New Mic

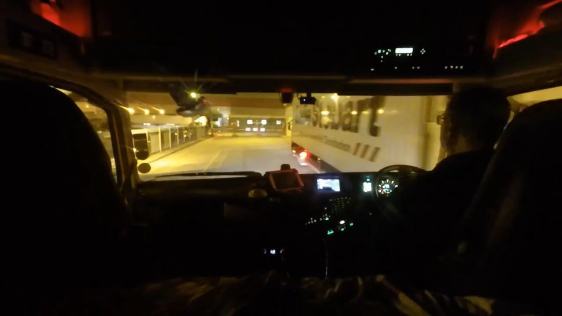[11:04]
It looks like I have to go in the middle then.